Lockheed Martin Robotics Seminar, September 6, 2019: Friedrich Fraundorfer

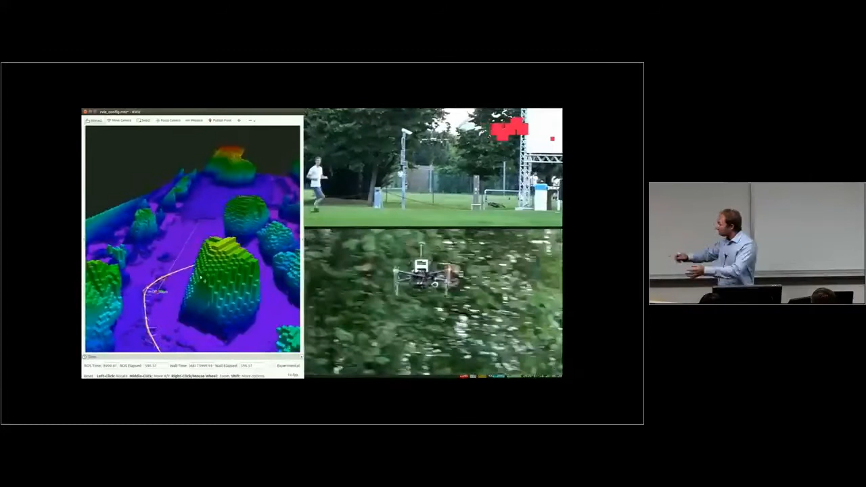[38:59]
avoiding all these obstacles in there.
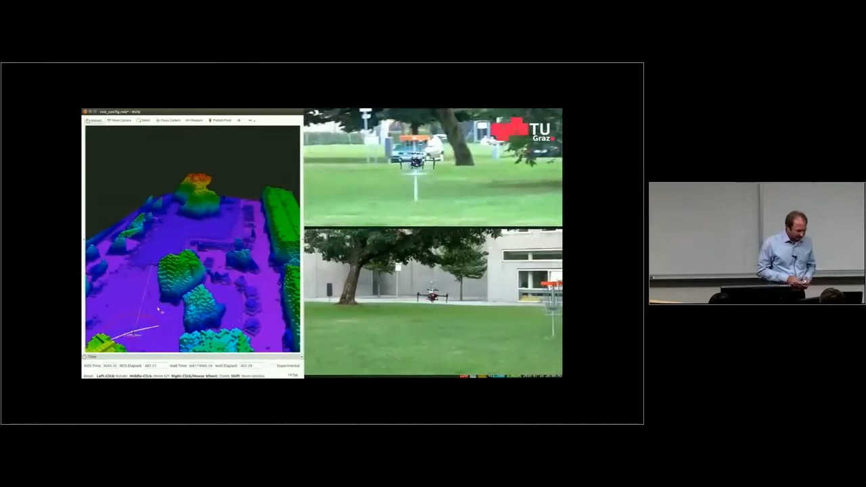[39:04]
So, this drone is having path planning right now?
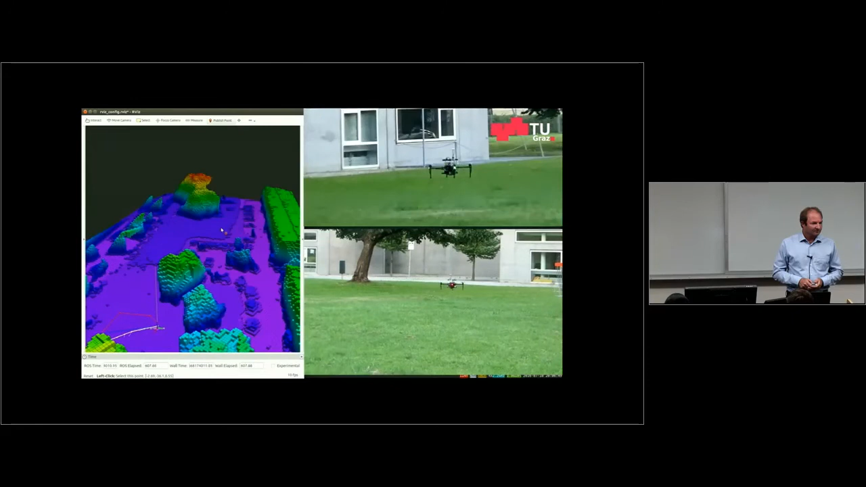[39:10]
It's also having path planning. In this video, it's controlled by path planning or remote control?
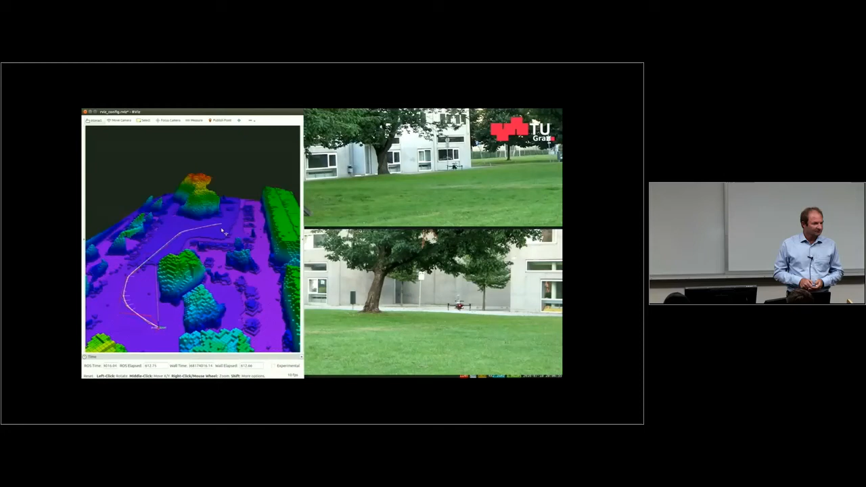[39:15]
Path planning. So, you only need to give it a location in the map.
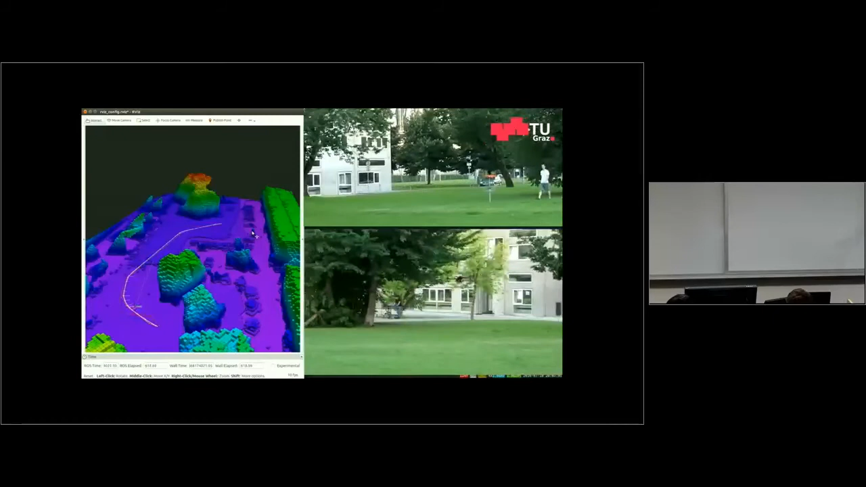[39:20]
What was the algorithm you used?
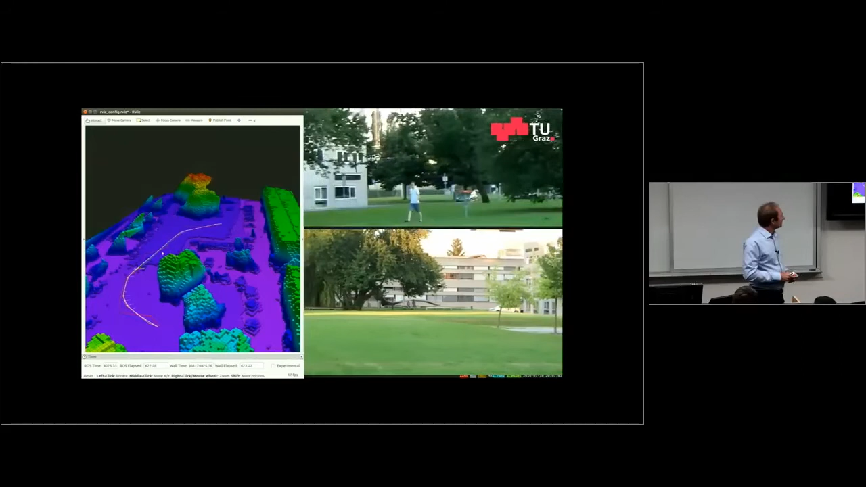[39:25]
I think this is an ROT, path planning algorithm.
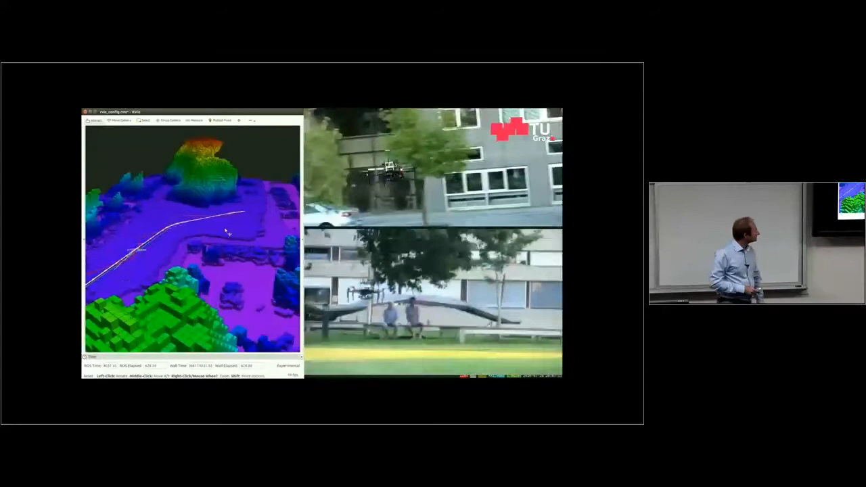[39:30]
So, we have some. So, this path planning has some modification.
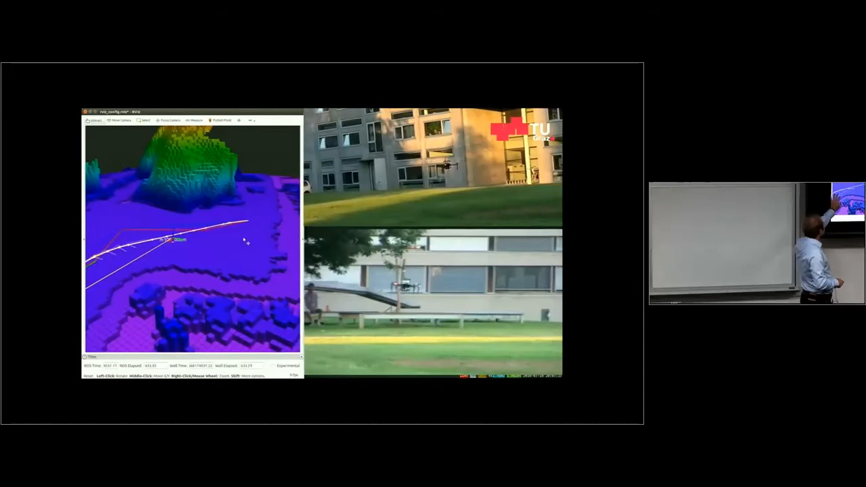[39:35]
It looks for an energy efficient and smooth trajectory.
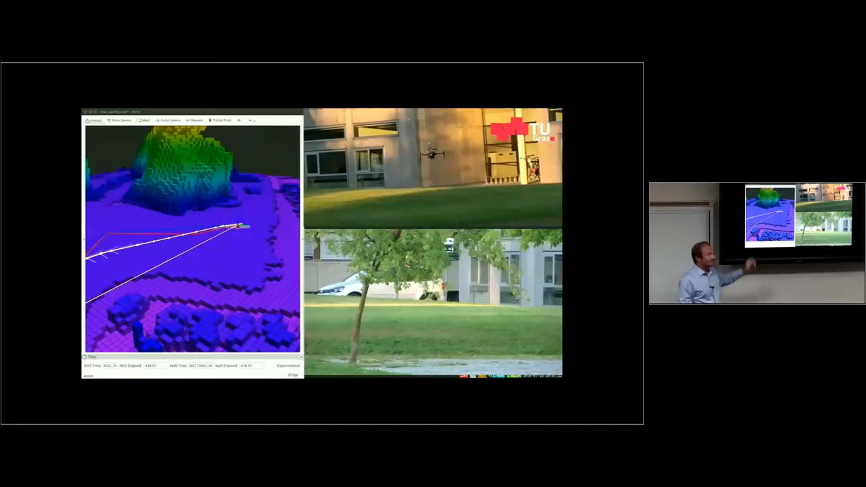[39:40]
So, there's actually a publication on this specific variant.
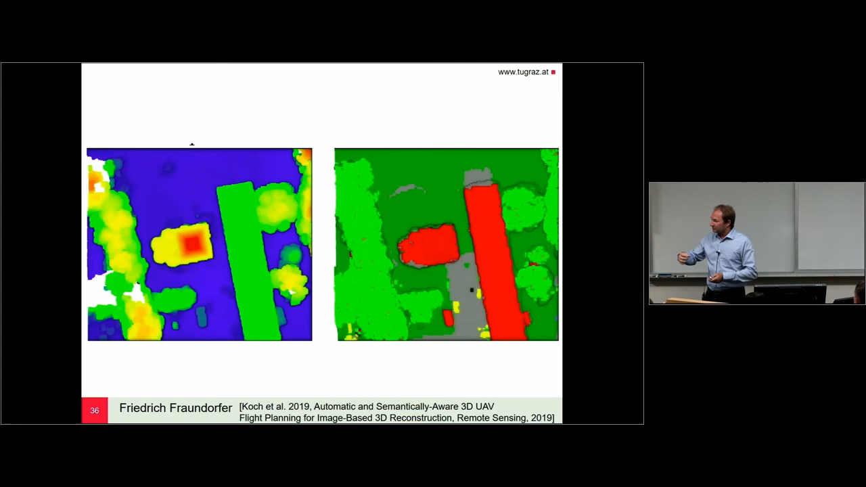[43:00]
For instance, we could restrict this drone flight to not fly over other buildings or to not fly over parking lots or cars. So, here, these are cars. So, actually, we don't want to drone fly over cars or maybe bystanders that are there. So, the trajectory should be planned in such a way automatically that all these sensitive areas are avoided. So, we did such an optimization algorithm that can include all these constraints.